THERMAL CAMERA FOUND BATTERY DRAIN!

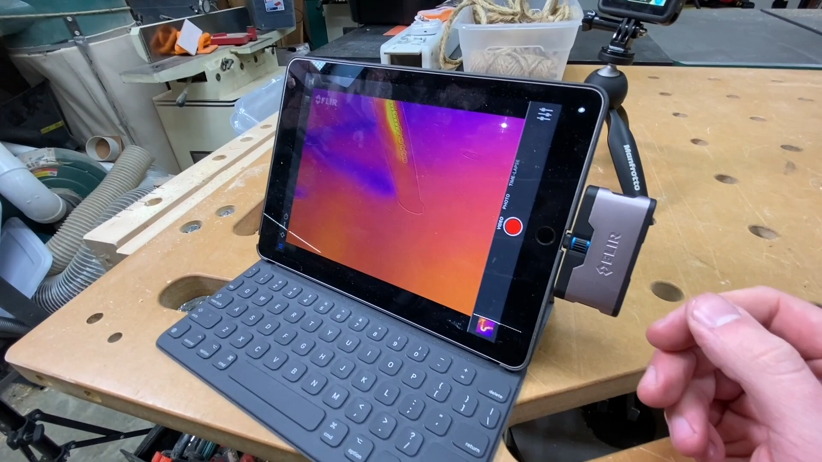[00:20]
If I find warmth in, say, the radio, that's probably what's draining my battery.
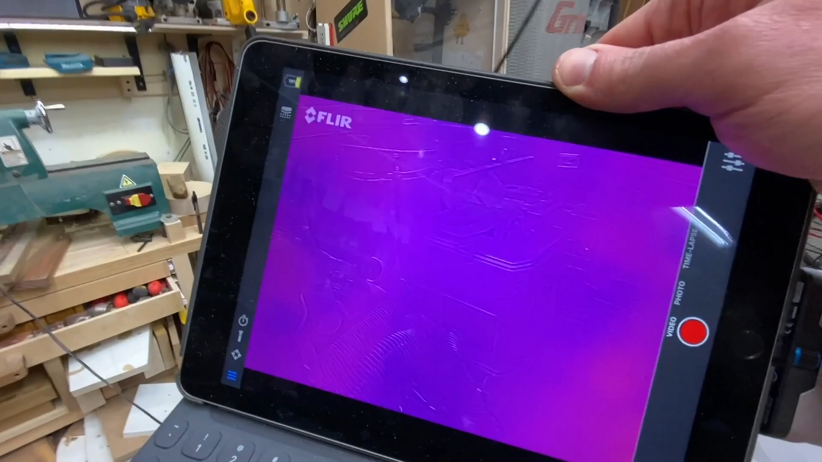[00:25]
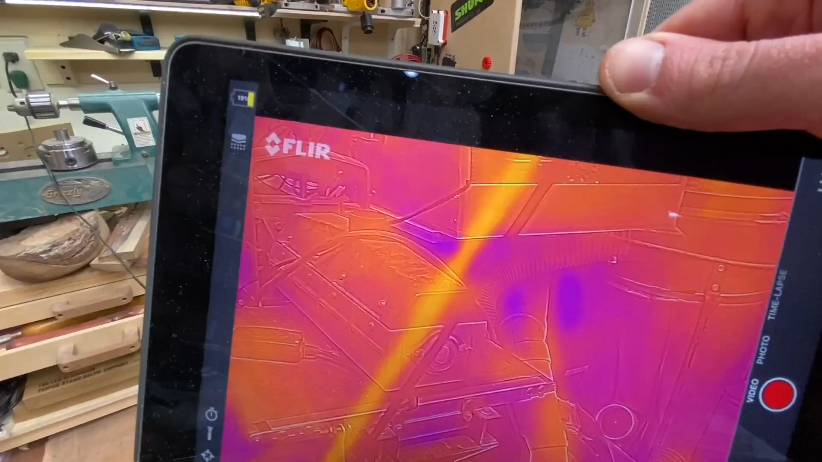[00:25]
If I find warmth in, say, a wire, that wire probably leads to something that's draining my battery. So I'm going to try and track this down.
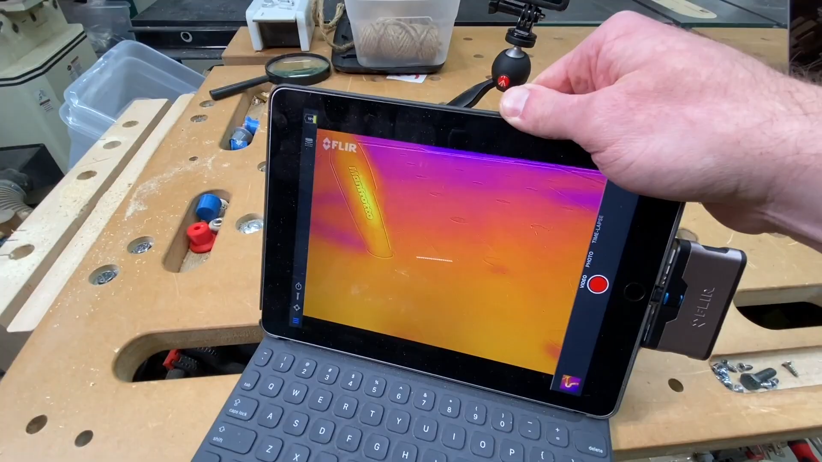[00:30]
Look for hot spots. The truck's been off for a while and it's pretty cold outside. Plug in the thermal camera, see what we see. By the way, the battery is not currently dead.